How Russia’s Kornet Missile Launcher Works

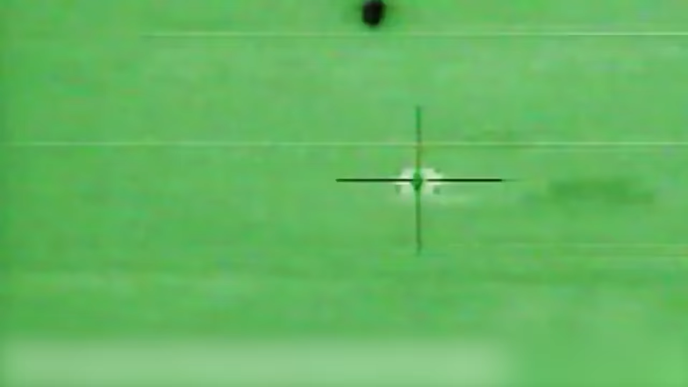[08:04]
The computer inside the missile locks onto that laser and flies in a conical pattern gradually in a tighter and tighter rotation until the round hit the target.